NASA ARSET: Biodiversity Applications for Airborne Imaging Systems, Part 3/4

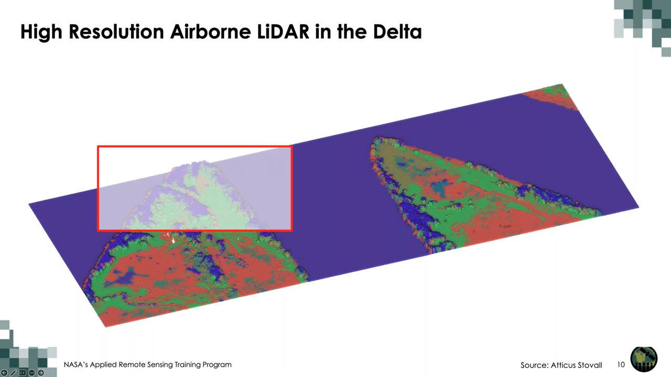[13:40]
So the different colors represent the different species classifications from the hyperspectral imager. So we're going to zoom in even further into this little red box. Here we can really start to see some of the detail that this airborne laser scanning data was able to collect. This first image you're seeing here is colored by reflectance of the laser return intensity,
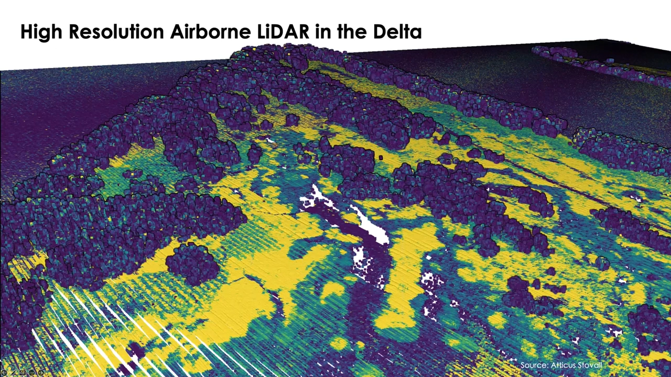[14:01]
which basically is the brightness of the laser light that reflects off of the vegetation. We can also overlay that vegetation classification before. And interestingly, we can see some areas that are, are most likely misclassified by this hyperspectral imaging in part because they're primarily accounting for the spectral information, but not necessarily accounting for the structural information, which we can actually caption with this airborne LiDAR data.
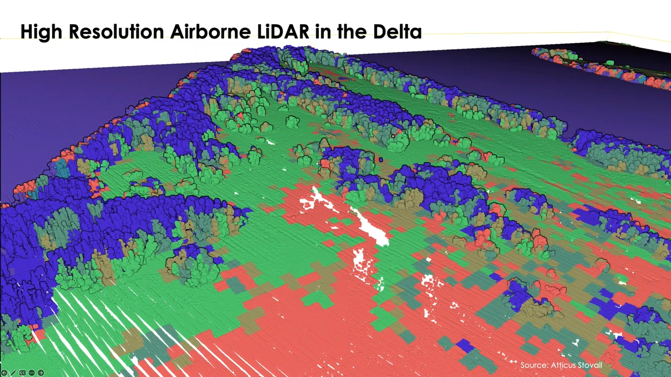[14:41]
And now I wanted to take us on a trip through this dataset. So you can really start to appreciate some of the vegetation structures that we're able to capture with 3D data.
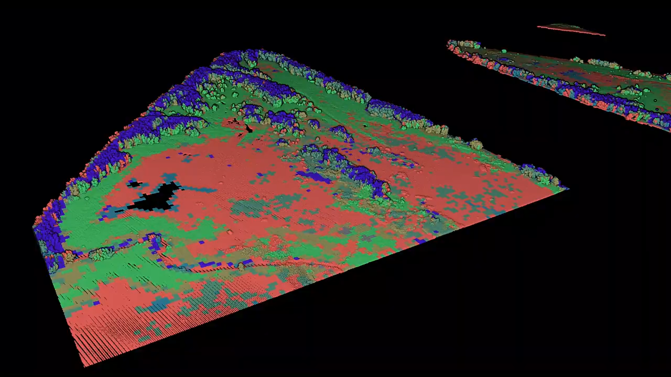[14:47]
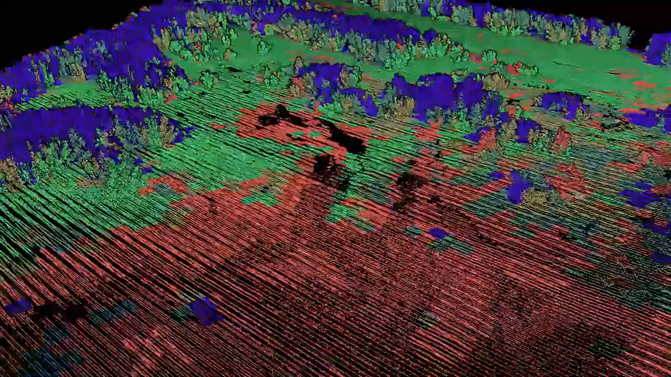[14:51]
Here we can see in really
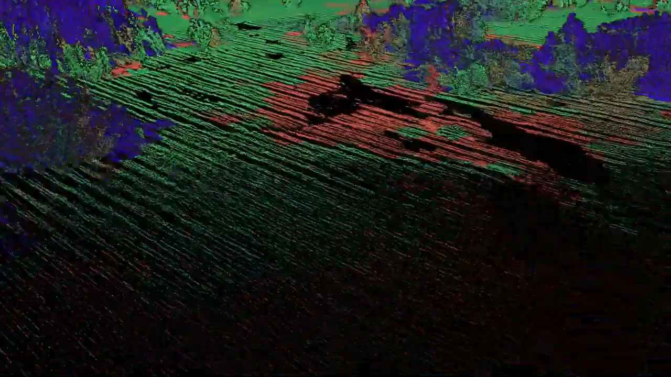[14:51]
incredible detail the types of things that come out of this airborne LiDAR dataset.
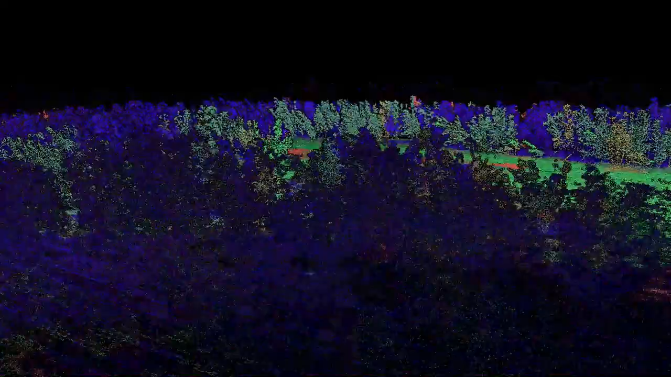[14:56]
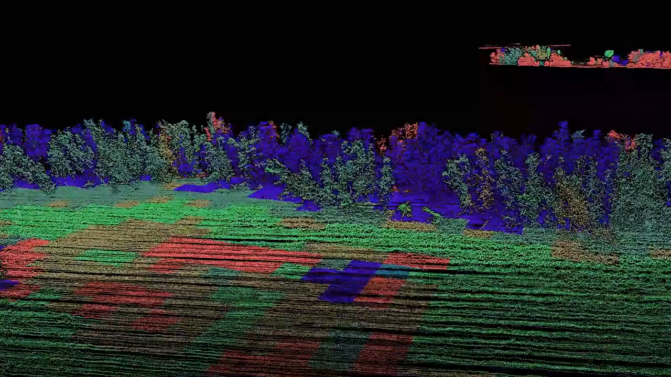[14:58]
We can see the trees on the fringes here, colored in purple and, um, and pink.
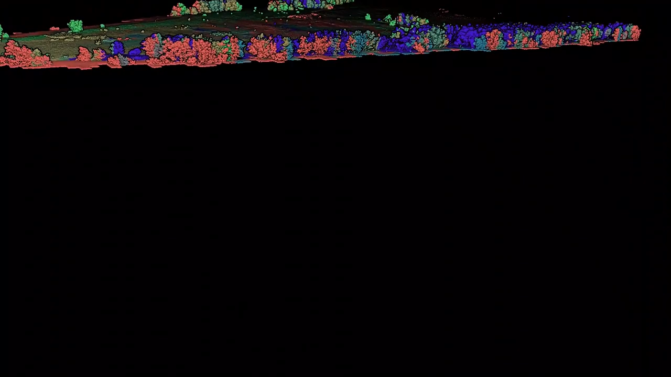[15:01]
We can also see some of the grasses on the internal,
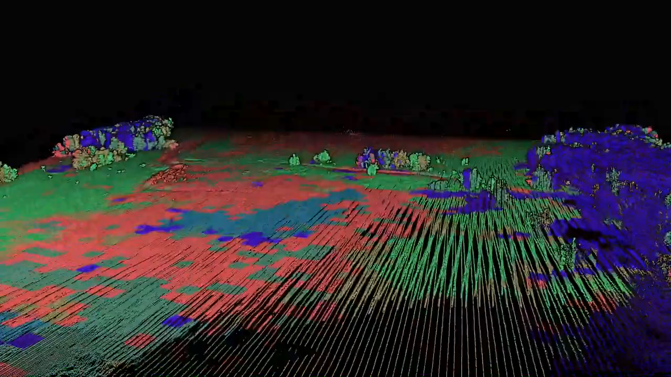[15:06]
uh, portion of these islands that, you know, really
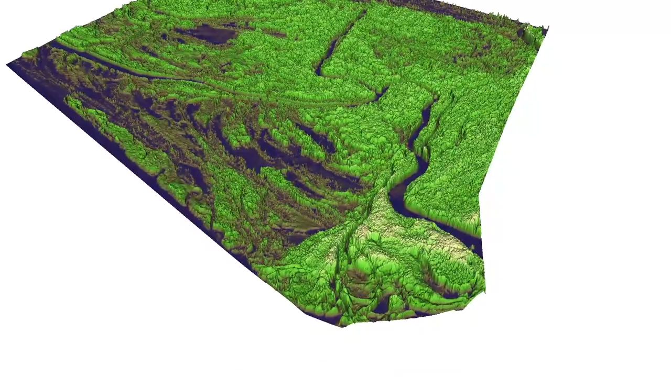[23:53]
of this data set and canopy height model that we created.
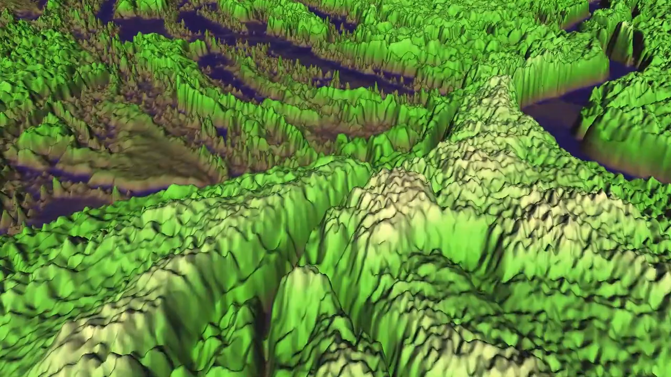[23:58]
Here you can really see a lot of the detail that we're actually capturing. This is a one meter canopy height model.
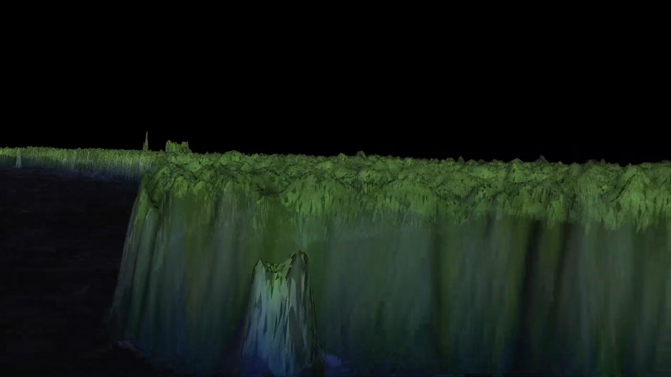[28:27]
This 3D data was created using the TandemX satellite,
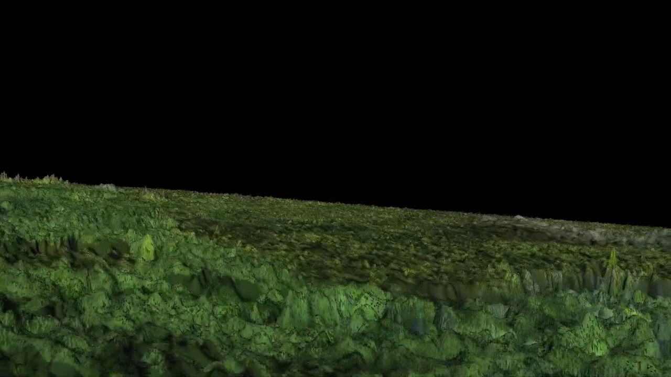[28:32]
which is a type of Poland SAR technology.
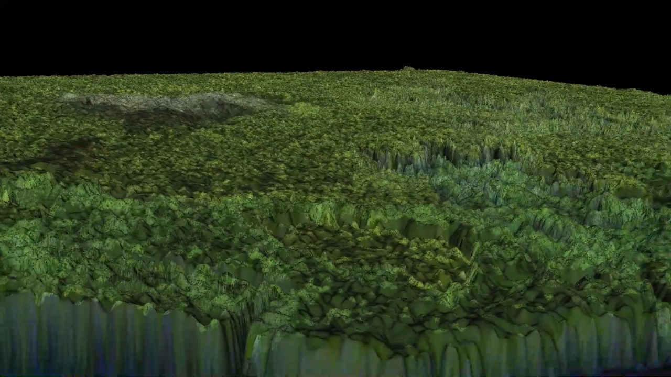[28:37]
It allows us to create 10 meter canopy height models in mangrove forests globally that
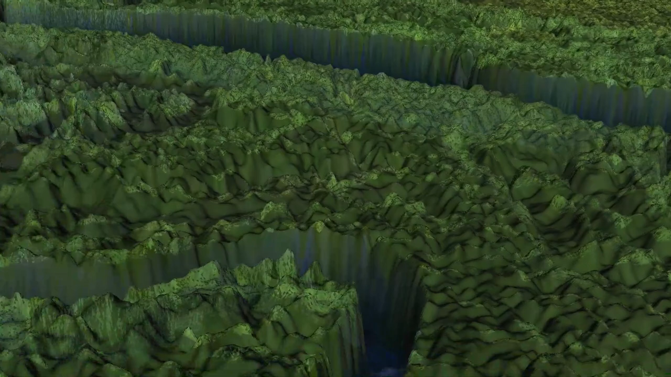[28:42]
look very similar to the LIDAR data that we saw in a few slides past. The true color imagery overlaid on top of this is
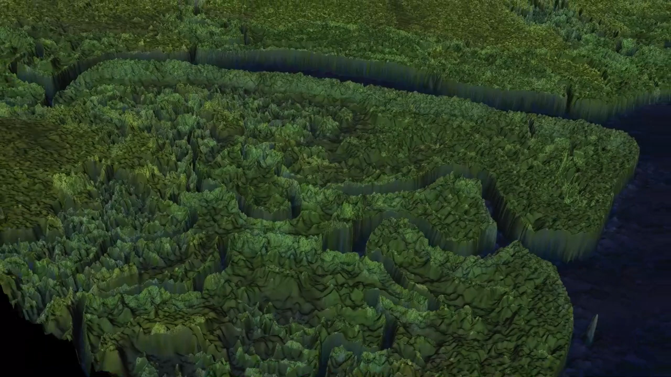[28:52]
from the Sentinel image that we saw at the beginning of this case study section.
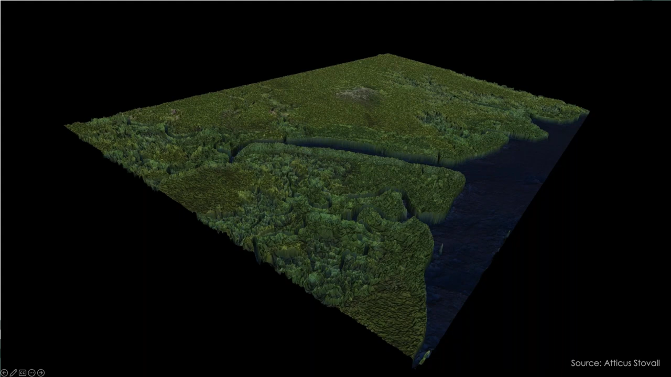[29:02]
But really what we're getting from this is hopefully an understanding of the kind of detail that we can get and just how interesting and amazing these tall mangrove forests are.